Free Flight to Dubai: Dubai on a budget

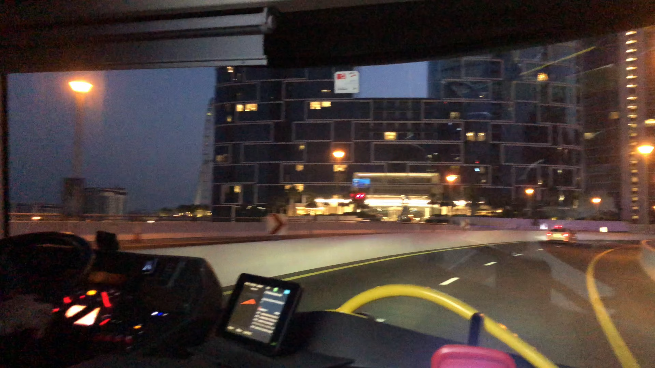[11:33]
ये सारा एरिया है मरीना का, था मरीना एरिया था क्या ना?
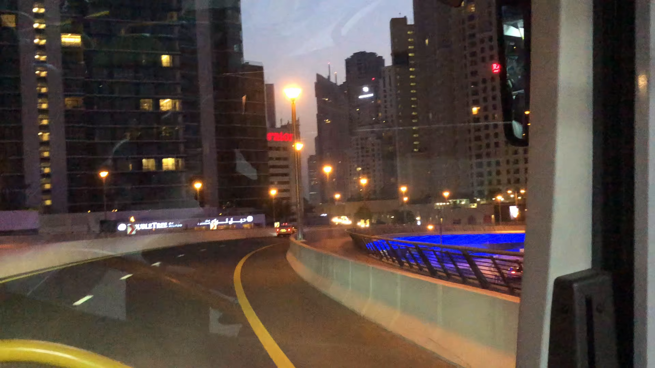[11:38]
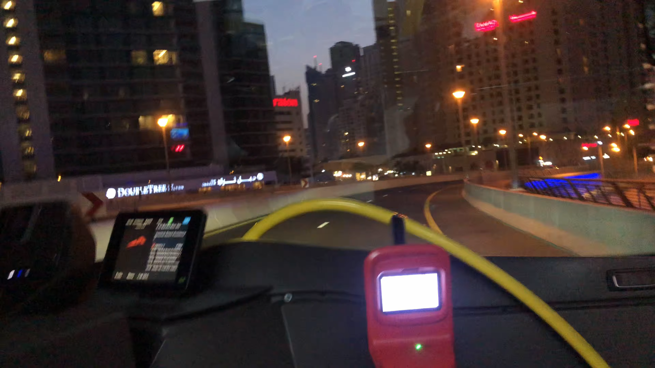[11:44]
और सुबह का तकरीबन है अभी टाइम 5 बजे। यार ये देखो पहाड़ ही पहाड़, कंक्रीट के पहाड़ है सारे।